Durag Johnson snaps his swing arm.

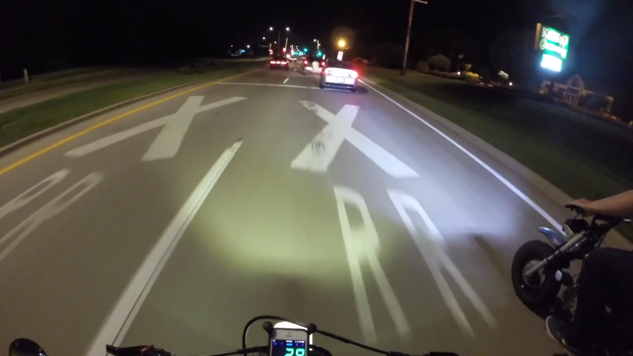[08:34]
Behind us, and he's for sure gonna pull us over. Just flew up next to us and got behind us.
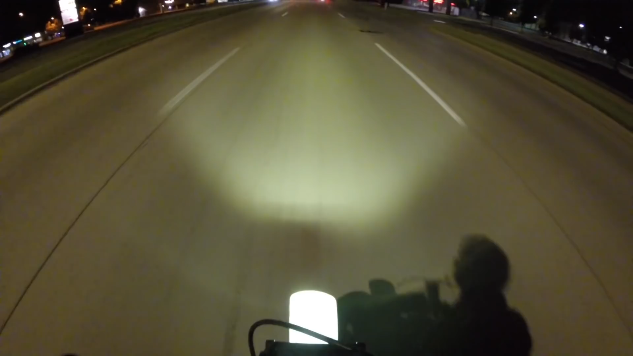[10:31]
and there's a police right there. Oh, done for.